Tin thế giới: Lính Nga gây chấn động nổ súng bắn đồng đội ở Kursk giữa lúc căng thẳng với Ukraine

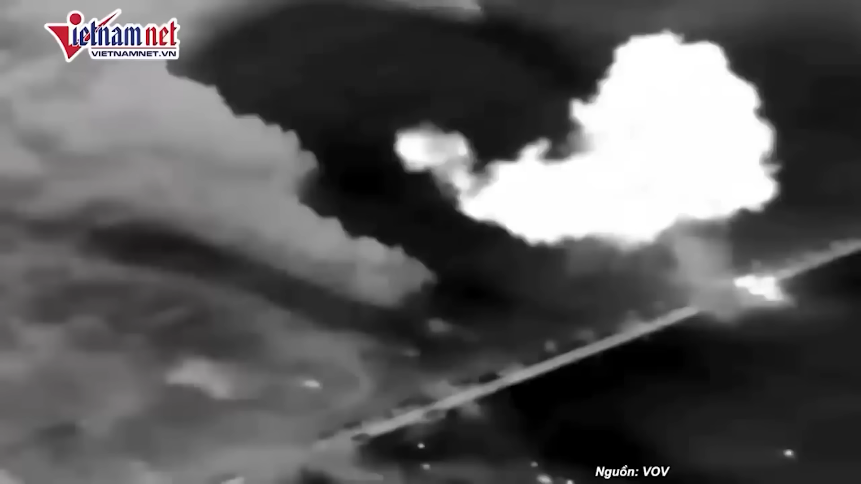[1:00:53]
Đoạn video mới được các blogger quân sự chia sẻ trên mạng xã hội cho thấy, lực lượng Nga đã tiến hành một cuộc tấn công phối hợp nhằm vào lực lượng dự bị của Ukraine ở Sumy, bên kia biên giới tỉnh Kurs của Nga.
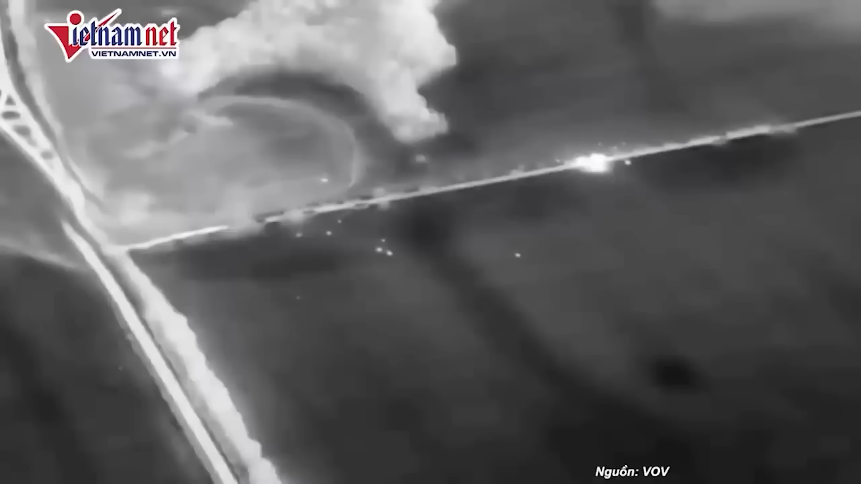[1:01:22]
Đoạn video được đăng tải trên mạng xã hội tối ngày 31 tháng 8 cho thấy, một cuộc tấn công nhắm vào đoàn xe thiết viện của Ukraine ở phía nam thành phố Sumy, cách biên giới Nga khoảng 40 km.
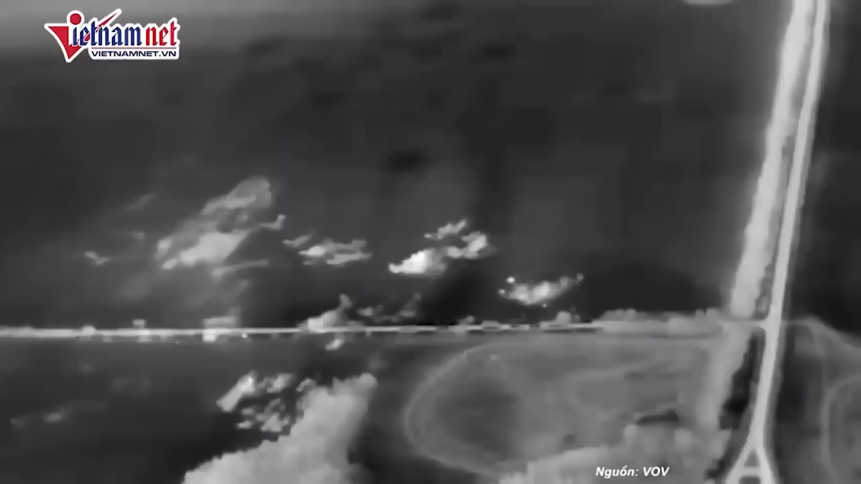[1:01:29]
Theo kênh Telegram NGP Raspetskar, tài khoản đầu tiên chia sẻ đoạn video, lực lượng giám sát của Nga đã phát hiện ra lực lượng dự bị của Ukraine từ sớm nhưng quyết định để đối phương tập trung lại một chỗ mới tấn công để gây ra thiệt hại nhiều nhất có thể.
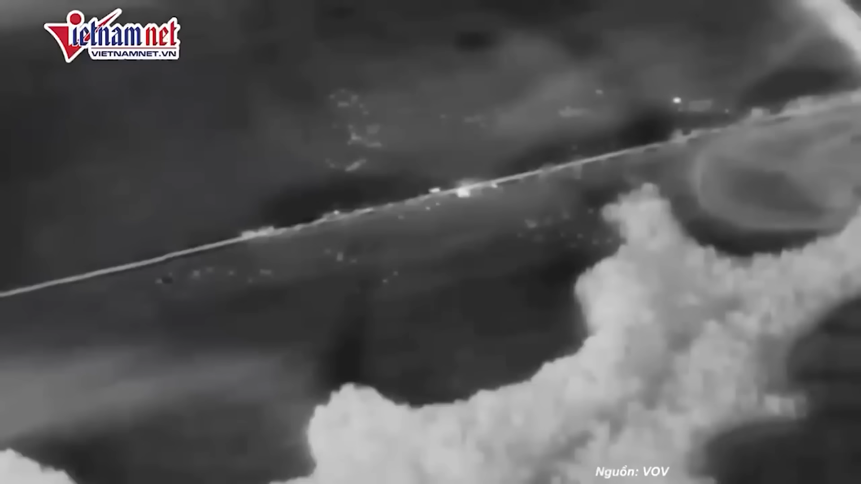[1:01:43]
Theo đoạn video do máy bay không người lái AUV giám sát ghi lại, lực lượng Nga đã tiến hành một cuộc tấn công kết hợp.
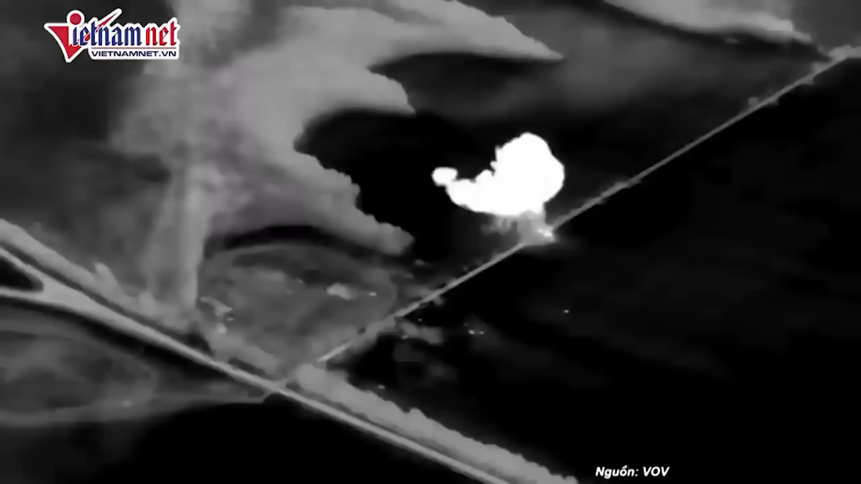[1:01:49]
Đầu tiên là rội hai quả tên lửa đạn đạo, có thể là Eskander được trang bị đầu đạn chùm và đầu đạn phân mảnh.
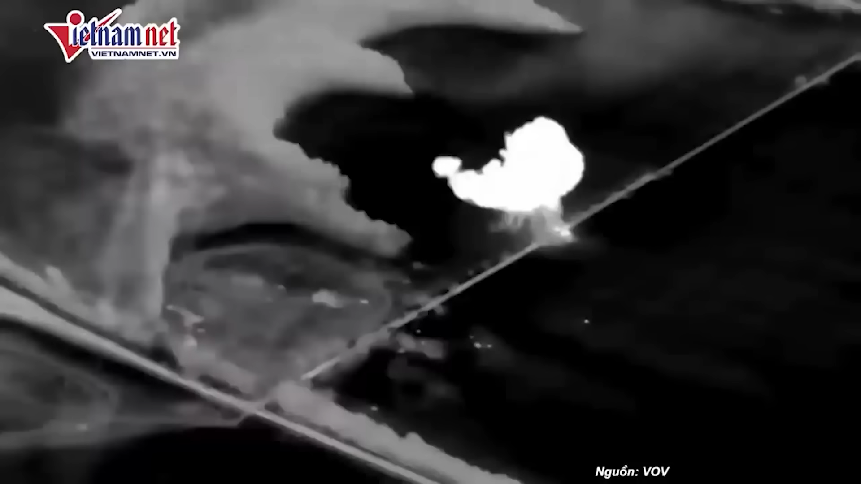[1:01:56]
Sau đó lực lượng Ukraine dường như bị tấn công bằng một loạt đạn từ hệ thống tên lửa phóng loạt. Bộ Quốc phòng Nga chưa chính thức xác nhận cuộc tấn công mới nhất. Tuy nhiên, sáng cùng ngày, quân đội Nga đã báo cáo về việc phá hủy một nhà kho chứa tên lửa và pháo của Ukraine ở cùng khu vực.